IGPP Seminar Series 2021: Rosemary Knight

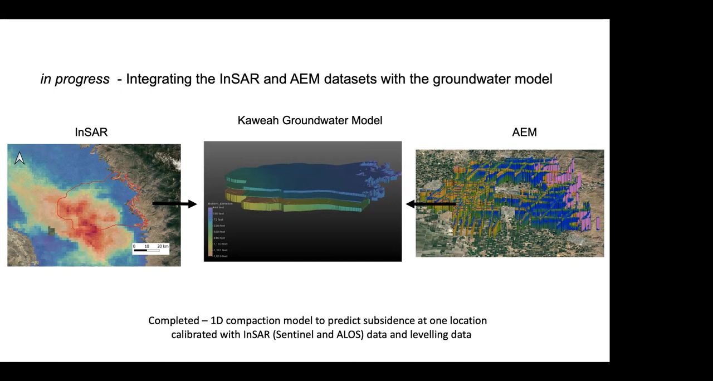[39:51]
What we have completed through integrating these two data sets is a 1D compaction model so that we know the link between water levels and subsidence at one location. And this was a model that we developed calibrating with InSAR data and leveling data. And this effort was led by Matt Lees, the paper recently submitted to WRR.